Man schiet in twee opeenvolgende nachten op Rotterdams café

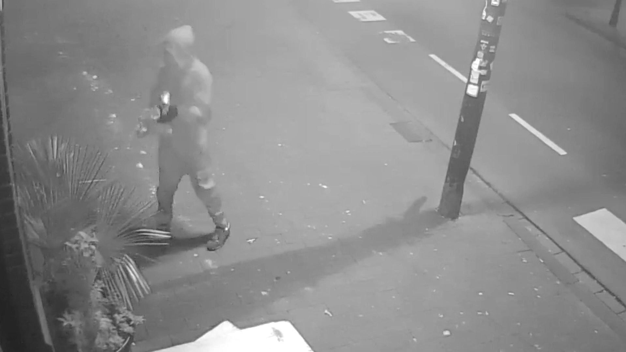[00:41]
Mogelijk is het dezelfde van die dag daarna. Hij heeft donkere kleding aan, een capuchon, niet heel goed herkenbaar. Maar we hebben bewegend beeld. Dus misschien herkent iemand iets aan z'n manier van lopen of bewegen. Hij heeft een vuurwapen in z'n hand. Daar zit een soort van tasje plastic omheen. Misschien is dat ook iemand opgevallen. Al die informatie hopen we heel gauw te krijgen. Wie schiet hier op woensdagmorgen 8 februari op Café Le Baroc op het Middellandplein in Rotterdam?